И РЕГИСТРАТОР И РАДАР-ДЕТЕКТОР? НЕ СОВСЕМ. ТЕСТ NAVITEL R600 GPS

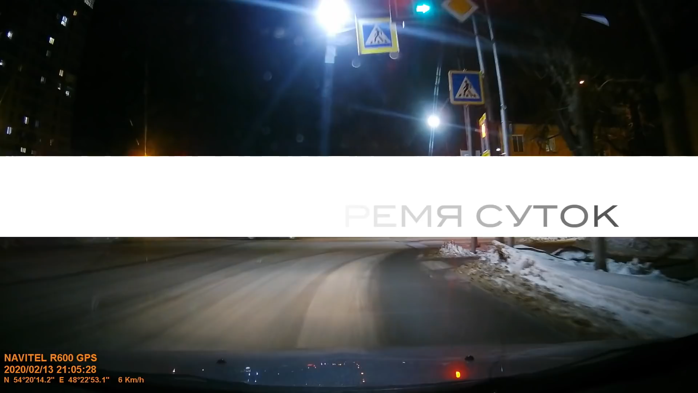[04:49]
Ну а теперь давайте посмотрим, какую картинку выдаст нам наш Navitel в темное время суток.
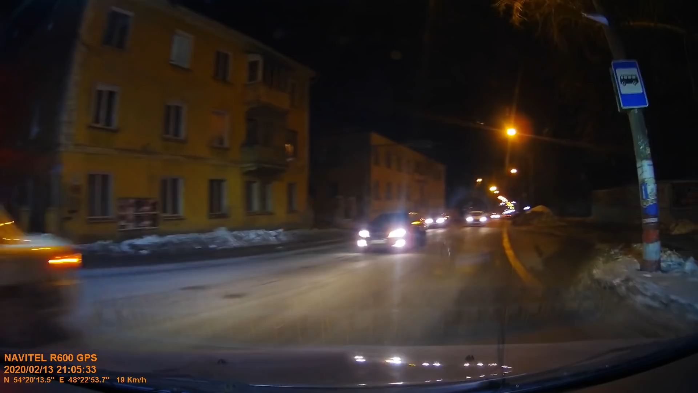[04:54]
Кстати, пока оцениваем качество записи в разных по освещенности улицах, отметим, что максимальный объем флешки, которую можно поставить в регистратор, это 64 гигабайта.
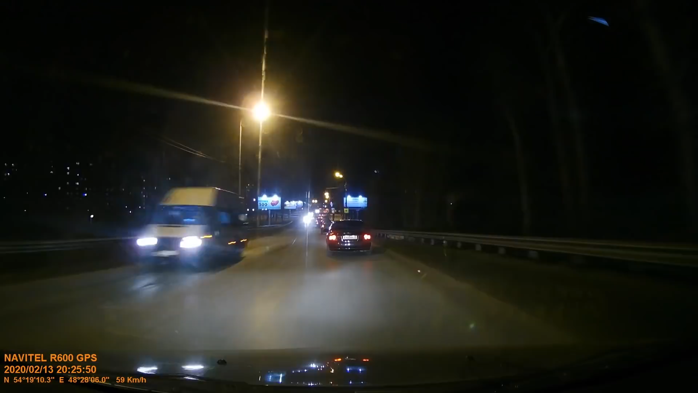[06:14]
которые установлены довольно давно, либо просто не срабатывают, либо срабатывают, но когда уже будет поздно принимать какие-либо действия. Так, до камер метров, наверное, 50, может, 80. Регистратор у нас молчит. Вот как раз наделанный пешеходный переход, на нем установлен. О! Так у нас показалось, что впереди камера. Главное, вовремя.